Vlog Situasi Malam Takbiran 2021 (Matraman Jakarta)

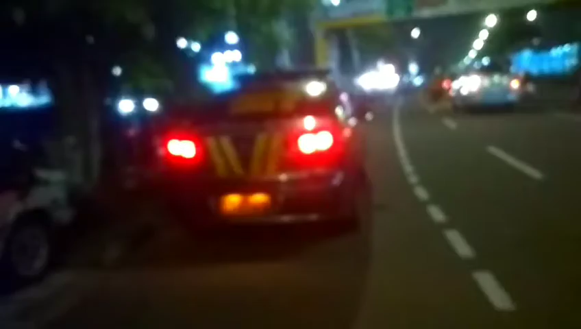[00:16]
Ternyata Tidak ada konvoy malam takdiran Karena dijaga oleh polisi Nah,